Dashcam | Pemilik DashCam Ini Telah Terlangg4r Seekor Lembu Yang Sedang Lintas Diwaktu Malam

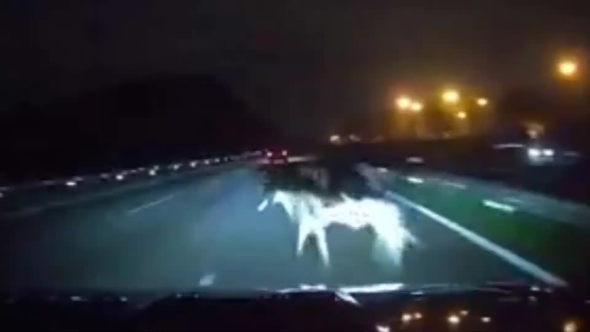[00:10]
deskamp ini memperlihatkan sebuah situasi di jalan raya yang lurus pada waktu malam Keadaan ini menyebabkan pemilik deskamp ini telah melanggar seekor